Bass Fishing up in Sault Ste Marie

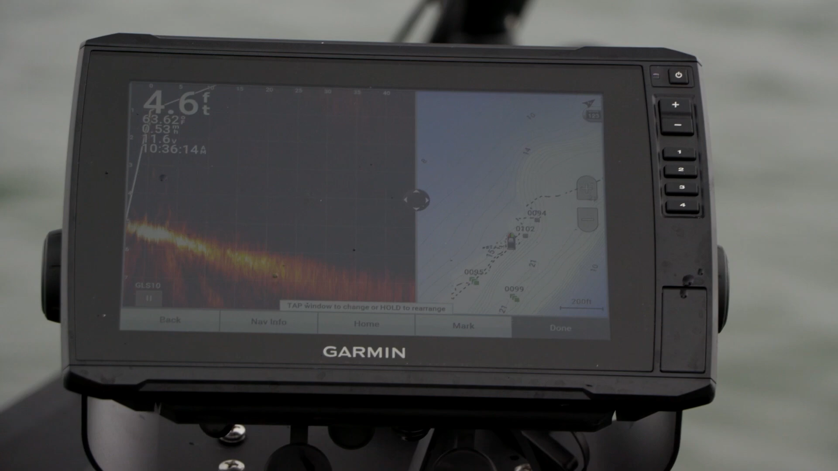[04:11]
On screen: depth 4.6 ft
I want to be within 30 feet of that break line. The fish come up, they stage, they feed, and then they go back down. I went to a little bit bigger Z2.
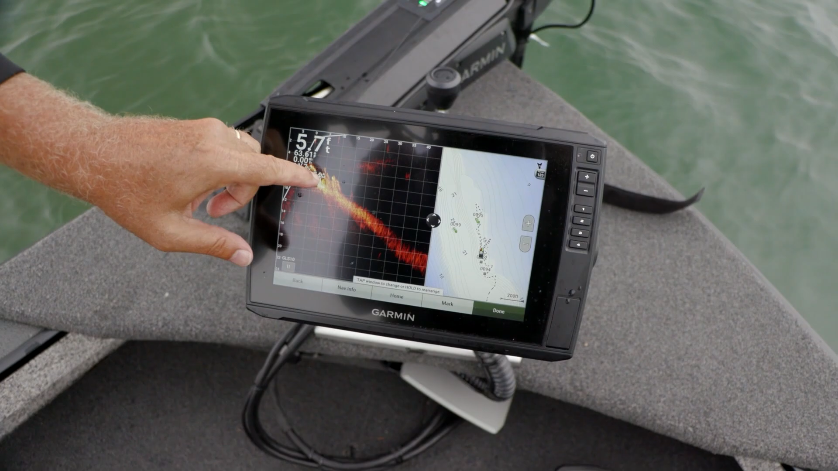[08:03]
And see the weeds right there on our live scope?
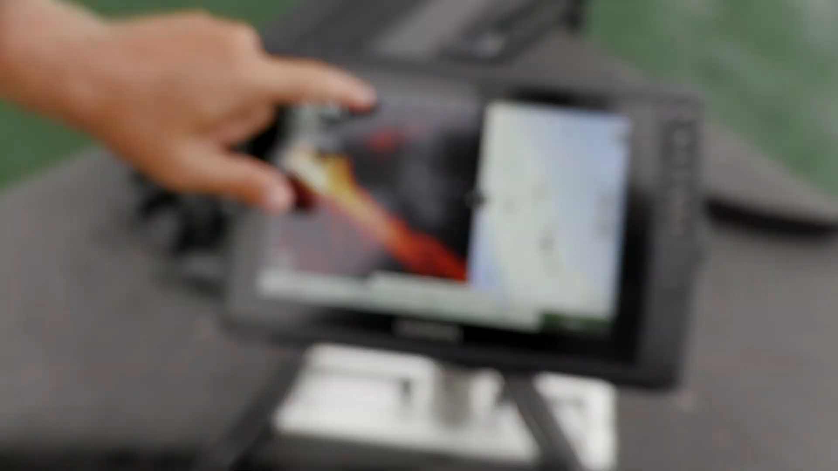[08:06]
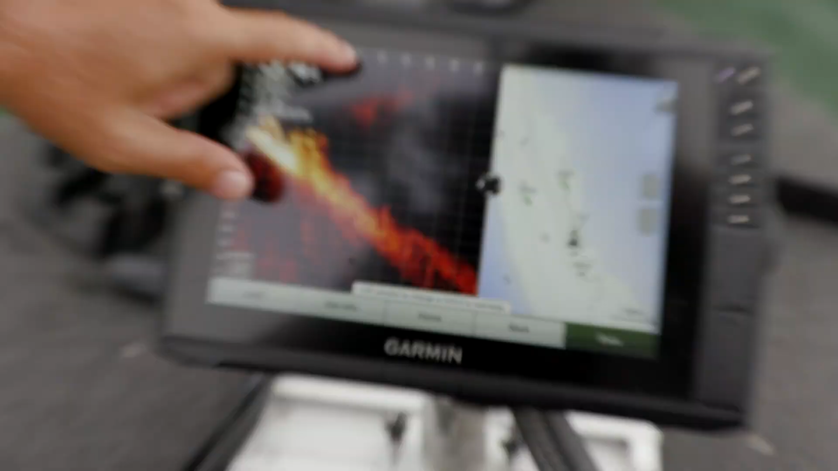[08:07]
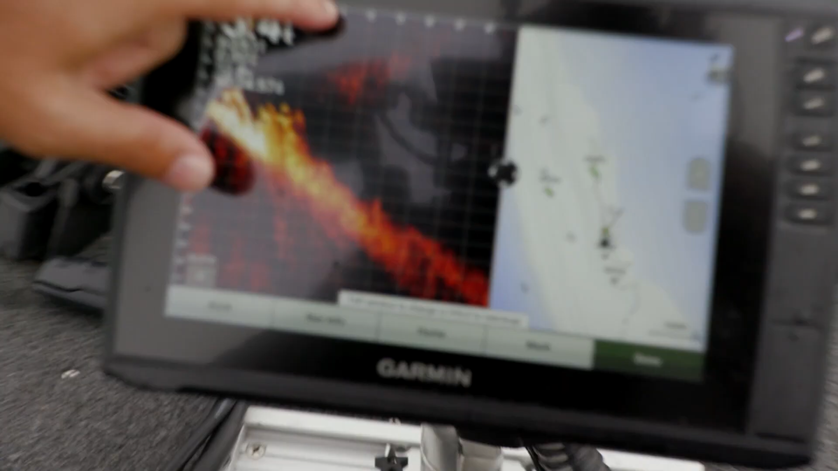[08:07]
So we know if we cast more than 15 feet from the boat,
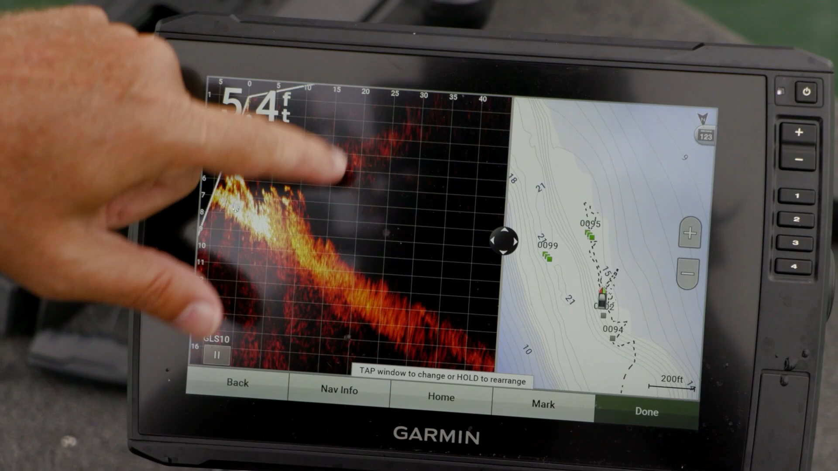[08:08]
On screen: depth 54 ft
we'll be past the weeds and into that deeper drop. And so that, there we go.
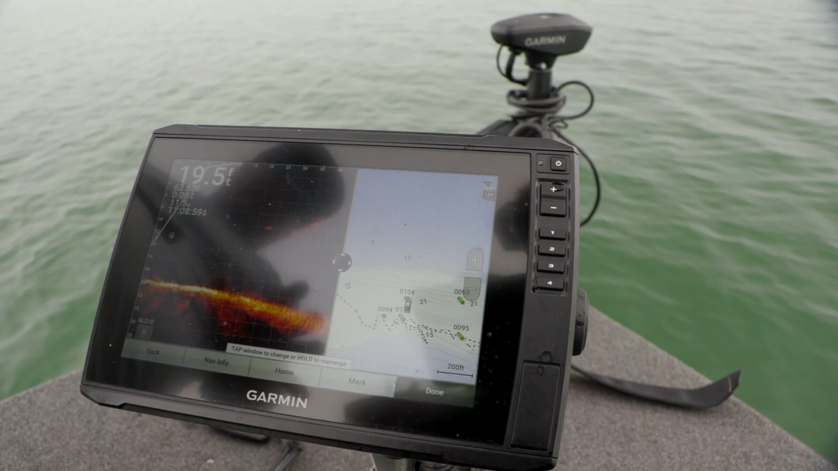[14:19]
The Garmin, I mean, you get on these big waterways, and I mean.
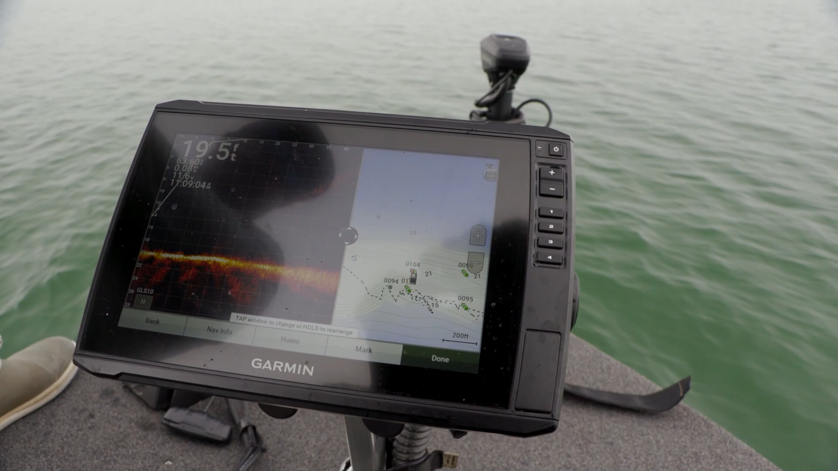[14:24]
On screen: depth 19.5 ft
Side scan for the clam beds. Yep. Live scope for the break edge. You see the flash of fish here and there coming through.
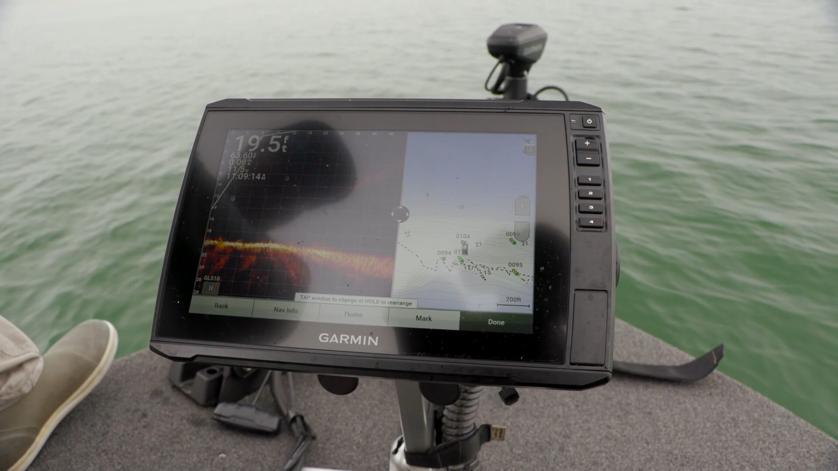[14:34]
But I love that, the fact that you've got that foot meter on top.
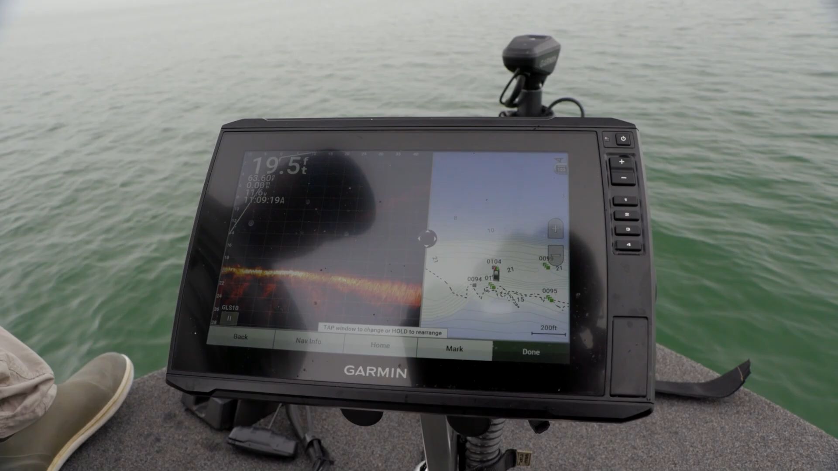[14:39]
So, you know exactly how far from a break edge or a piece of structure you are when you're casting. Right now, we have been using live scope more for knowing where we're at in the channel as much as just catching fish that we see in front of us.